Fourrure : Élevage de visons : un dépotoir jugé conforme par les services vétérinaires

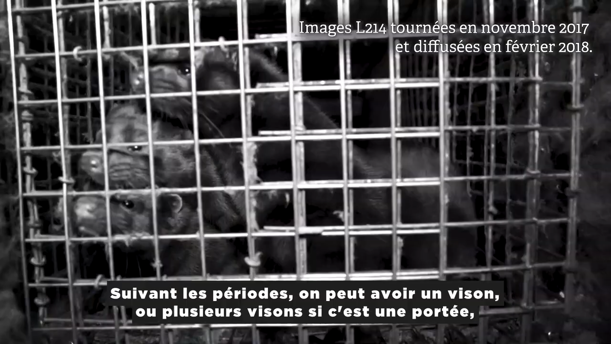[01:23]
Donc suivant les périodes, on peut avoir un vison, ou plusieurs visons, si c'est une portée, dans ces cages-là.